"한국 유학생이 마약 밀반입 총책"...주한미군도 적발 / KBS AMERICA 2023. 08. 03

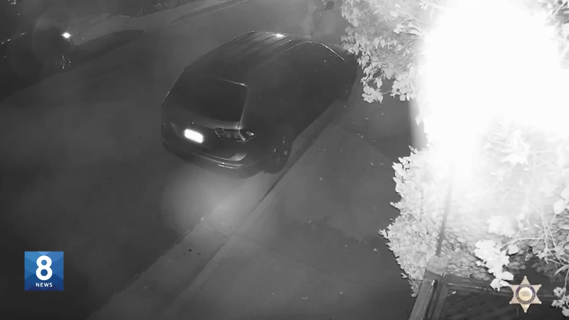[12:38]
길거리를 걷던 남성을 총으로 위협한 뒤 금품을 요구하는 남성들.
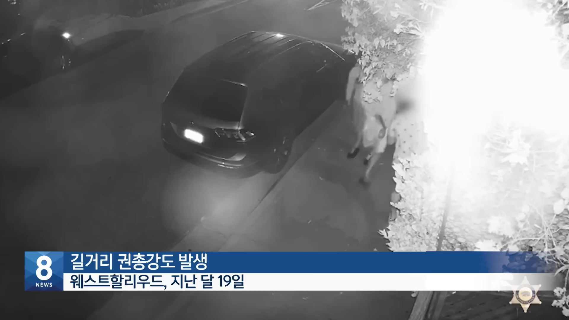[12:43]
피해자가 저항하자 길거리 위에 눕힌 뒤 소지품을 뒤지기 시작합니다.